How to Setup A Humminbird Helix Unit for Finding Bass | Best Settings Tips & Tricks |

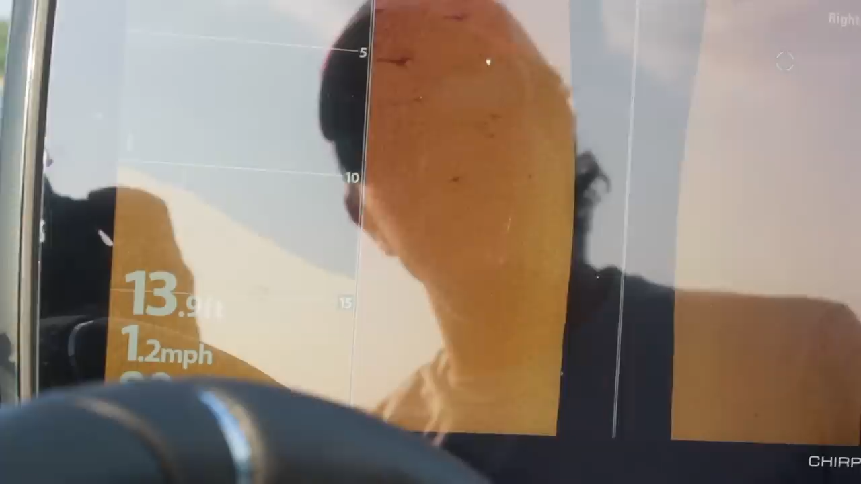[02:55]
On screen: speed 1.2 mph
Again, the bottom is very hard right here. You see that bright reflection.
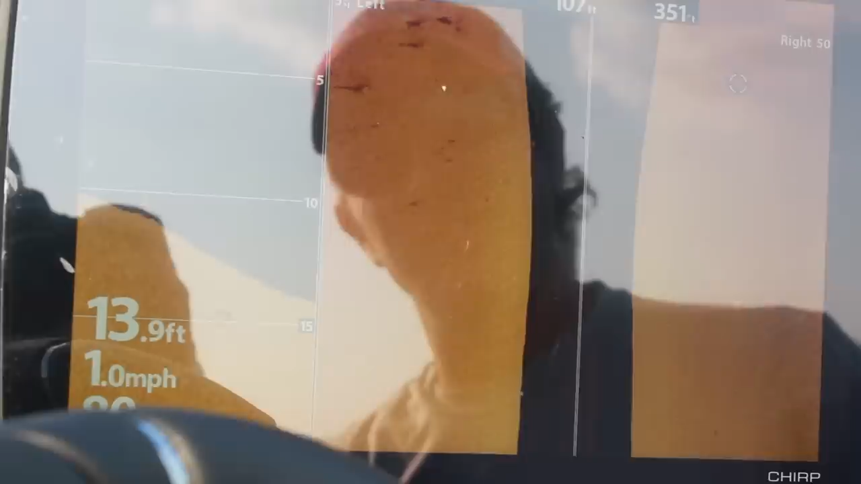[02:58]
On screen: depth 13.9 ft, speed 1.0 mph
So we're looking at a shell bed with 15 or so bass kind of sitting right on that, on the side of the boat there. It's a long story.
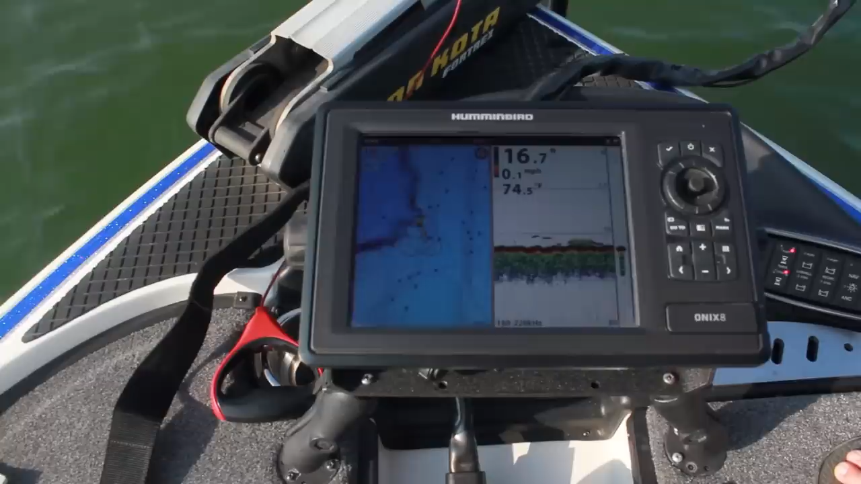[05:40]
On screen: water 74.5°F, speed 0.1 mph
We're looking at a Lake Master map. And the Lake Master is absolutely just amazing on the Tennessee River. We've got one foot increments. But you can see, you can kind of see in red my little lines here.
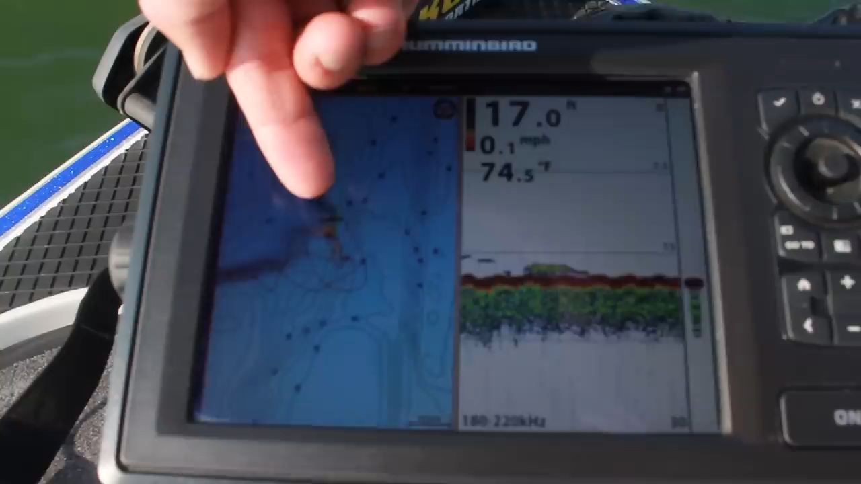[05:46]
On screen: depth 17.0 ft, water 74.5°F, speed 0.1 mph
But I put a waypoint right there where I saw those fish.
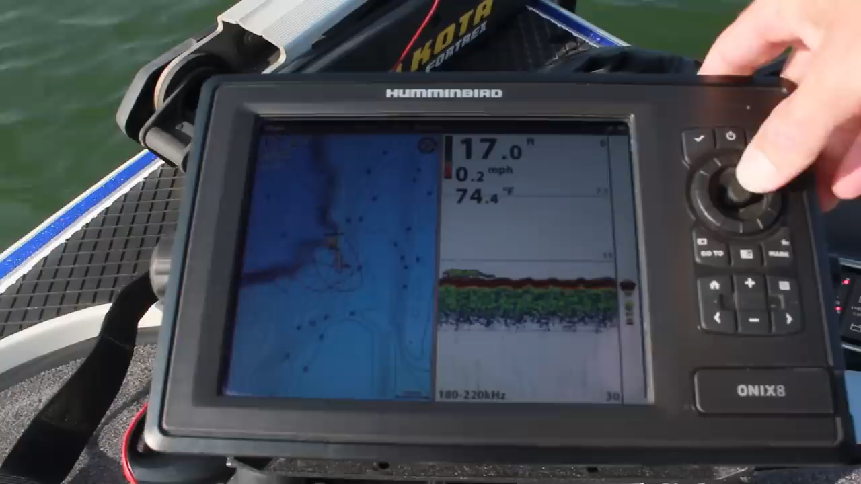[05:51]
On screen: depth 17.0 ft, water 74.4°F, speed 0.2 mph
And if you look over here on the sonar, there's actually a fish. Let's stop that. There's actually some fish sitting right here on the bottom. These little lines that you see laying right there is a bass just laying right there on the bottom, right under that waypoint.
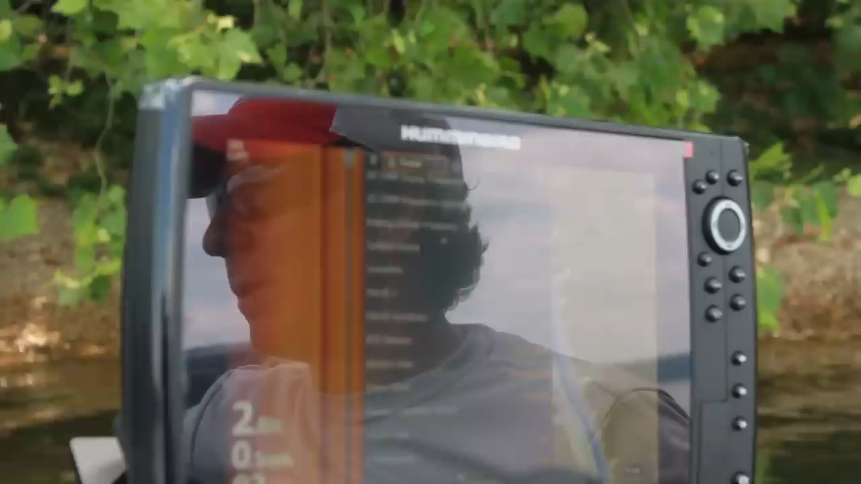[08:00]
But there's a few little tweaks that I like to do when I first get my units. If we look at sonar, I'll just go through this real quickly. On the Chirp, it's set to high frequency. I'm just going to leave it on high frequency. Chirp is a pretty new technology, and to be quite honest,
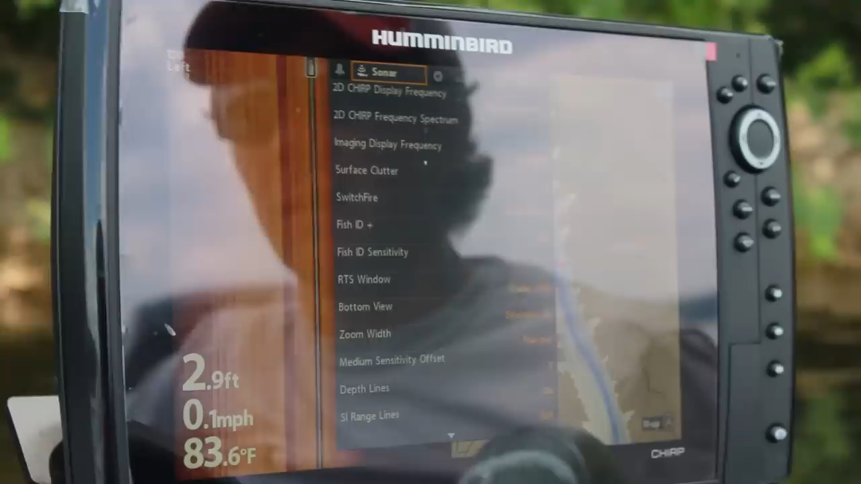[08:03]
On screen: depth 2.9 ft, water 83.6°F, speed 0.1 mph
a lot of people still haven't figured out the best use of it for bass fishing.
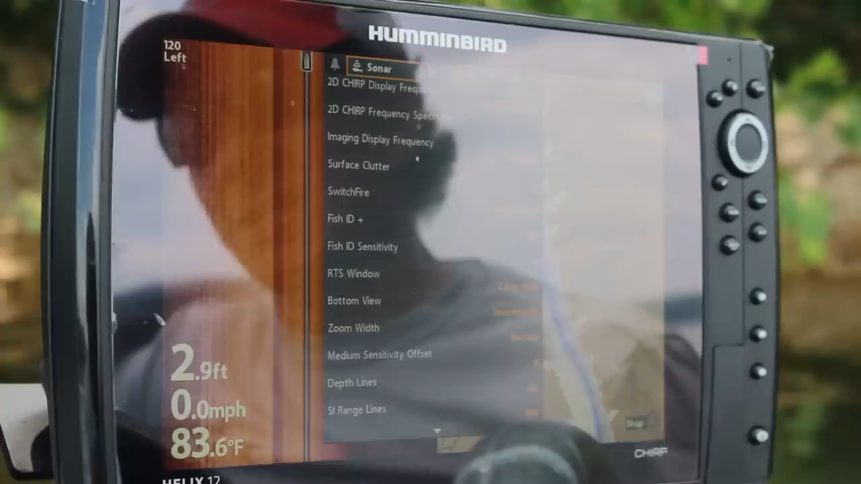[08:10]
On screen: depth 2.9 ft, water 83.6°F, speed 0.0 mph
The principle behind Chirp is it is a series of frequencies instead of just one sampling frequency,
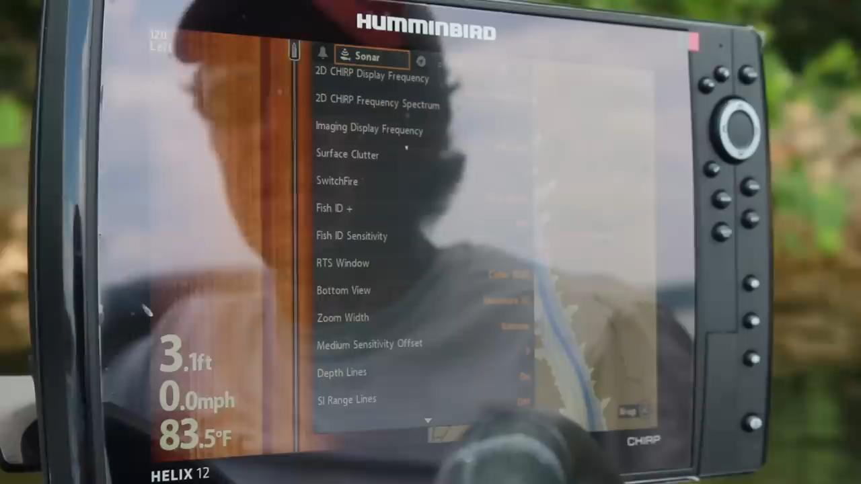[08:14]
On screen: depth 3.1 ft, water 83.5°F, speed 0.0 mph
and it gives better target separation for the fish or the structure that you're looking at.
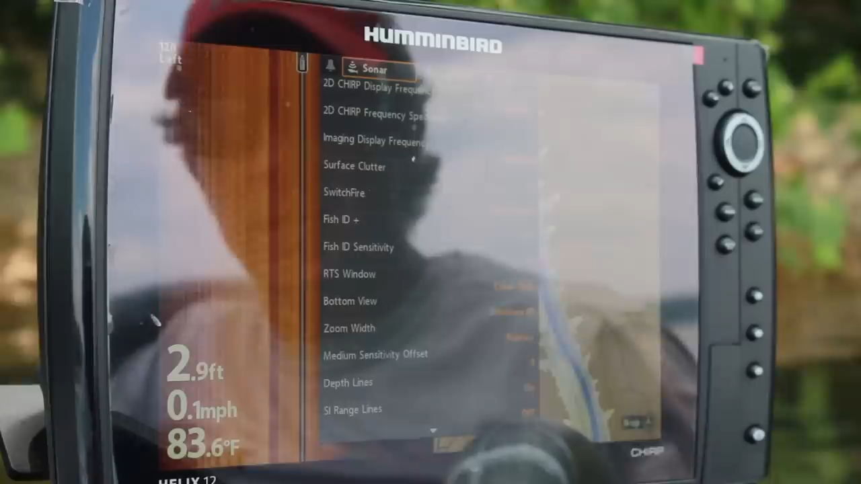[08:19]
On screen: depth 2.9 ft, water 83.6°F, speed 0.1 mph
So I'm just going to leave my 2D Chirp on high frequency. On the imaging frequency, with my Humminbird units,
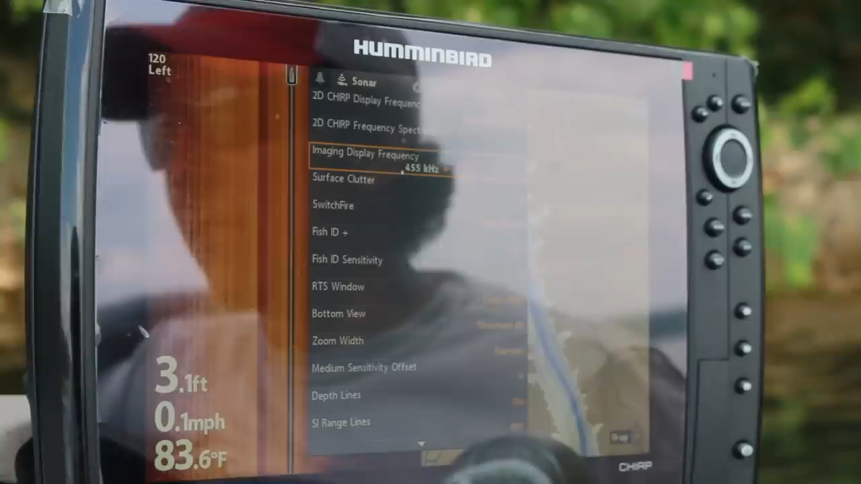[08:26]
On screen: depth 3.1 ft, water 83.6°F, speed 0.1 mph
I've always found that 455 works better.
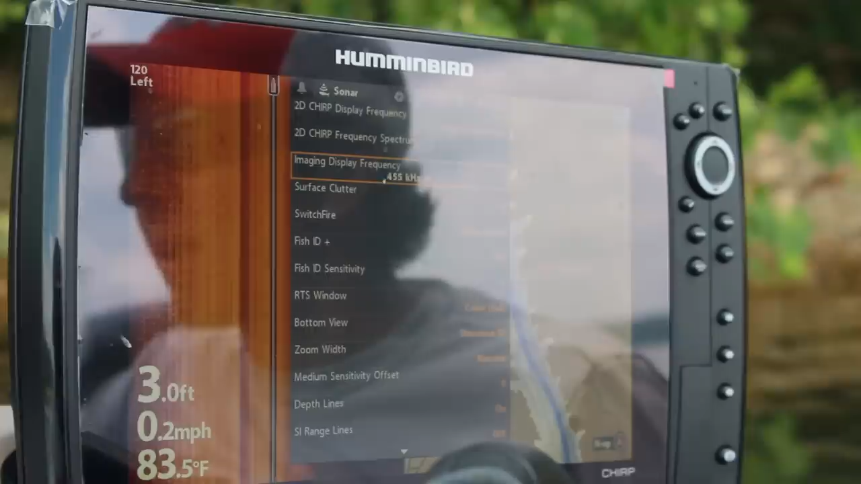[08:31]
On screen: depth 3.0 ft, water 83.5°F, speed 0.2 mph
I think primarily that's because I like to shan shallower water, you know, 25 feet deep or less. A lot of people use 800 kilohertz for deeper water.
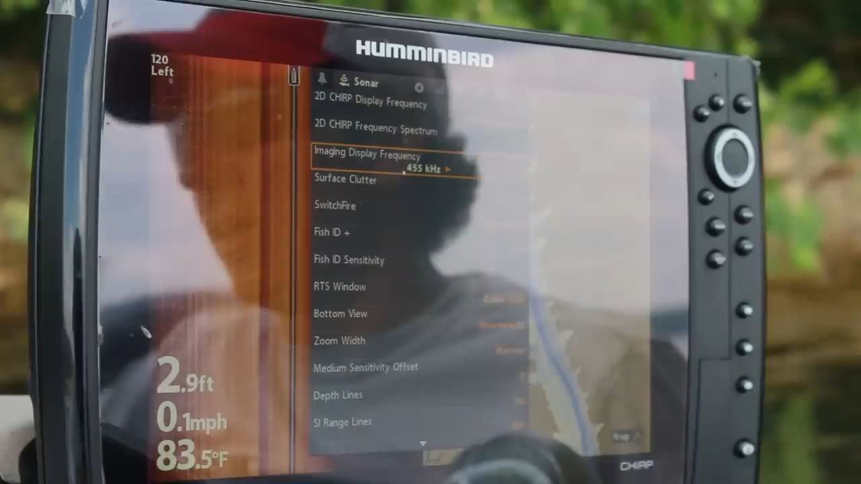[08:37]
On screen: depth 2.9 ft, water 83.5°F, speed 0.1 mph
I leave mine on 455.
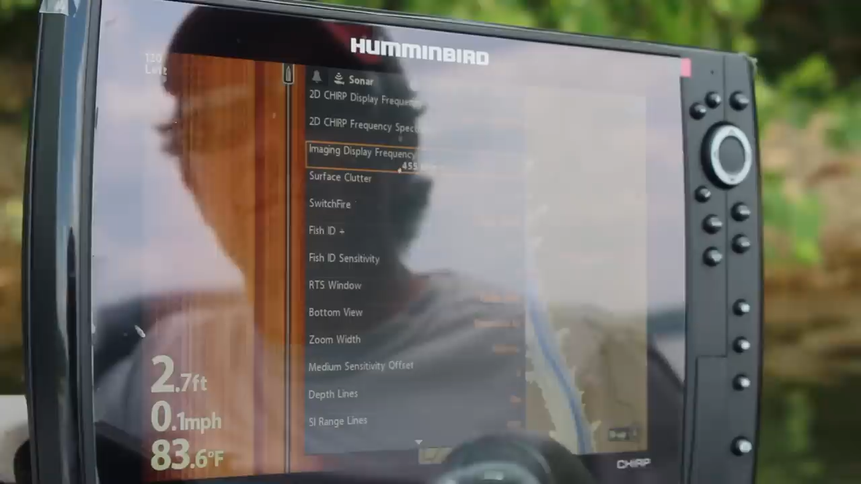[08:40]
On screen: depth 2.7 ft, water 83.6°F, speed 0.1 mph
Switch fire clear mode.
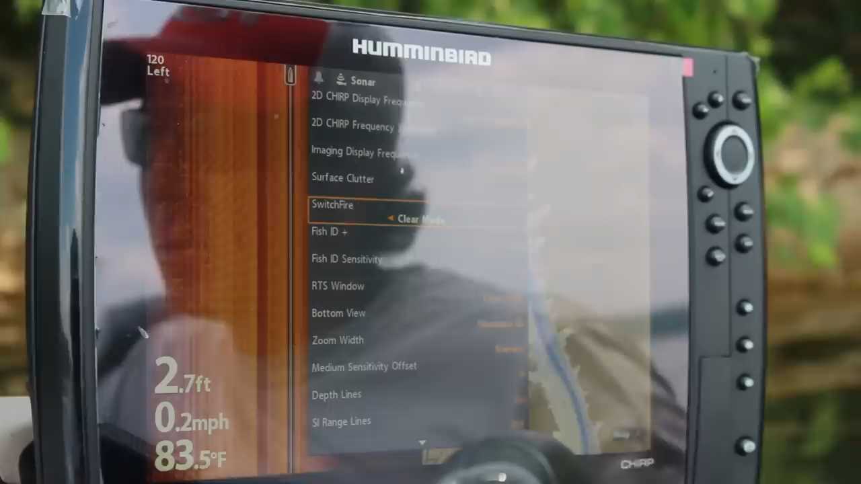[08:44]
On screen: depth 2.7 ft, water 83.5°F, speed 0.2 mph
Clear mode just basically means you're turning down your sensitivity a little bit. It gives you a little bit less trash in the water, especially if you're fishing on the river and it's got some color to it.
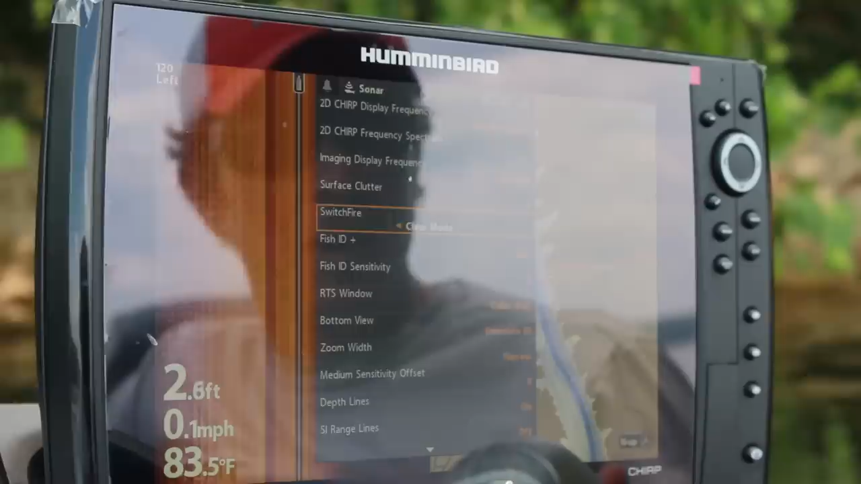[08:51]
On screen: depth 2.6 ft, water 83.5°F, speed 0.1 mph
Clear mode tends to give you a little bit clearer of a picture. If I'm drop shotting or specifically trying to look at my bait, I'll switch it to what's called max mode.
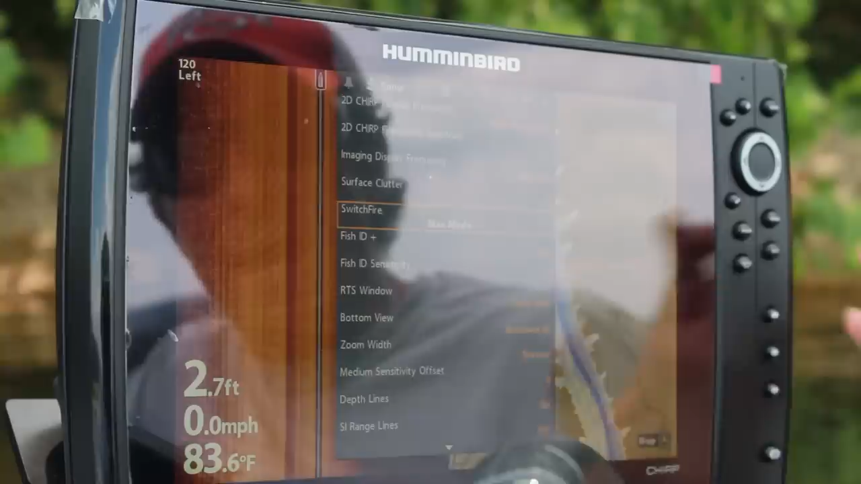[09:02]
On screen: depth 2.7 ft, water 83.6°F, speed 0.0 mph
And max mode is essentially just turning up our sensitivity. I'm going to just go through real quickly.